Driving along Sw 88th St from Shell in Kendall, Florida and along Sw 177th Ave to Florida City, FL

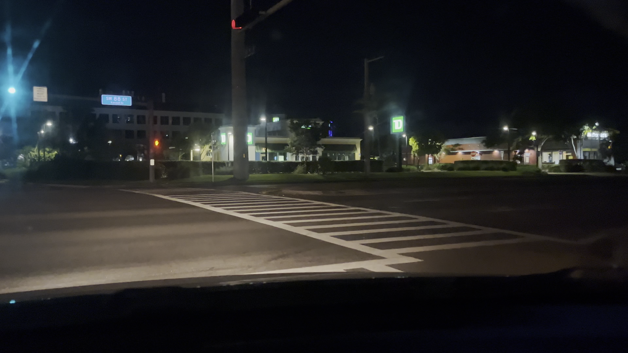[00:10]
I just left the gas station.
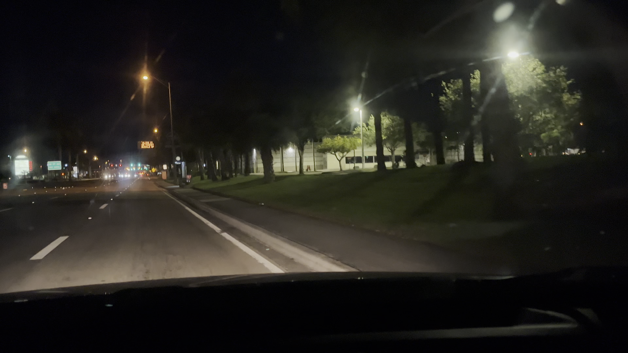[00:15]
I'm just driving along Southwest 88th Street. This is going to be a nighttime video. The time is 3:56 a.m.
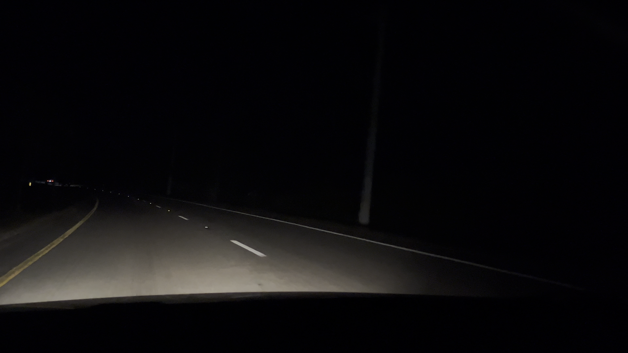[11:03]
Yeah, it's dark out here, man. Activity. Wonder what happened.
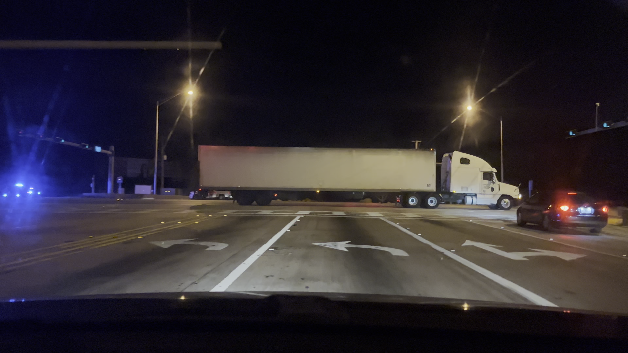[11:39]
Okay, I see a pickup and I see three cop cars.
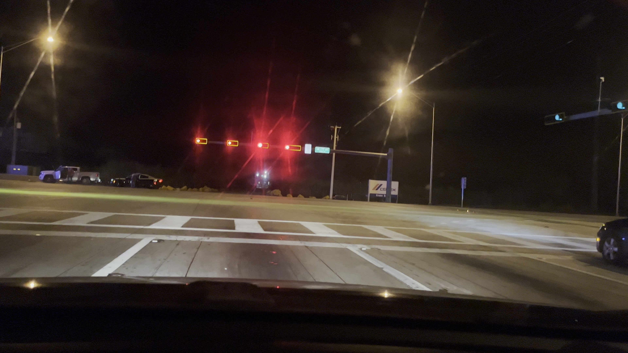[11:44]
And I see another car, so there's two cars, two vehicles and three cop cars.
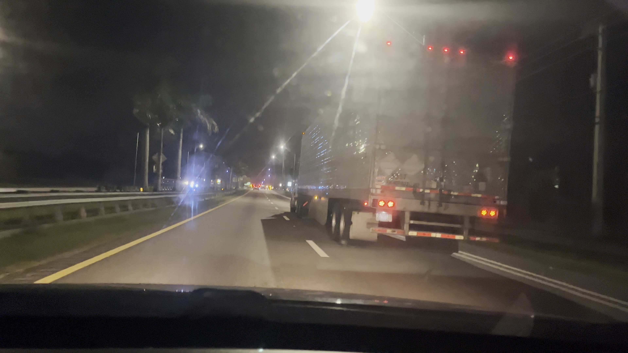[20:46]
Southwest 177th Avenue. Yeah, there's a racetrack that's open, an Exxon that's open.